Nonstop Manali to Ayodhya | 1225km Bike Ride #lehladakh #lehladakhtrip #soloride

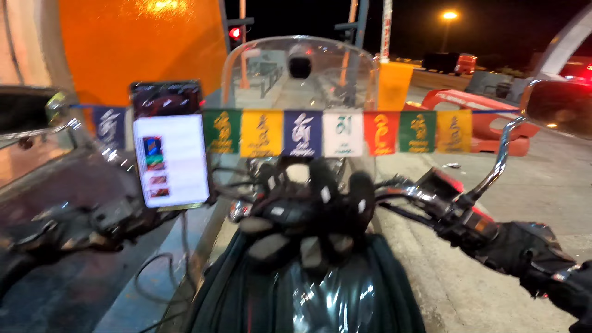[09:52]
23 किलोमीटर आगरा है। आगरा एक्सप्रेस वे छोड़ते हुए अब हम कनेक्ट हो रहे हैं आगरा लखनऊ एक्सप्रेस वे। हाँ आगरा लखनऊ, सॉरी भूल गया था, ये मैं रास्ता छोड़ रहा हूँ।
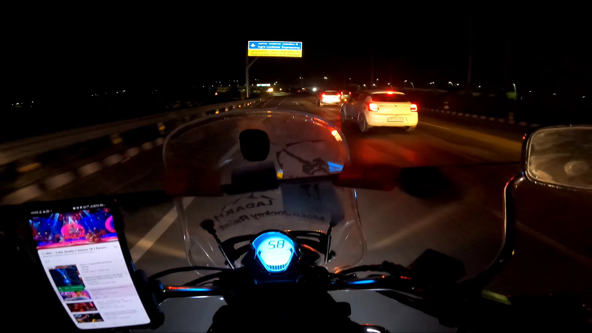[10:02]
ये पता नहीं कहाँ जाता, शायद कोलकाता की और कहीं मथुरा उथुरा वगैरह जाता है कुछ। अब हम इस रूट पे कनेक्ट हो रहे हैं।
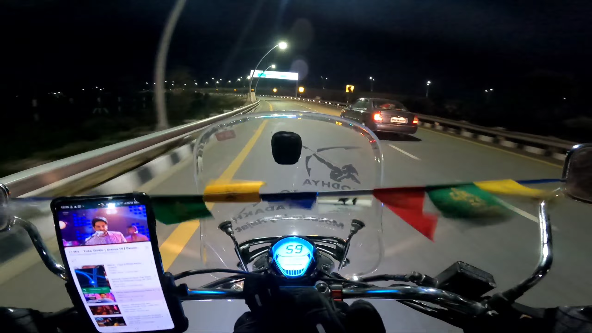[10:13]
वैसे अभी ये जो कार वाला यार इतना गंदा इसने कट मार के गाड़ी किनारे लगाया ना, क्या बताऊँ। आप थोड़ा सा अच्छा लगा लाइट देखने को, पूरा रास्ता अंधेरा अंधेरा था, अब जिंदगी में थोड़ी सी रोशनी आई। सो गाइस ये फोर्थ टोल प्लाजा है, यहाँ पे भी साइड टोल लगेगा कि नहीं लगेगा मुझे कुछ पता नहीं है।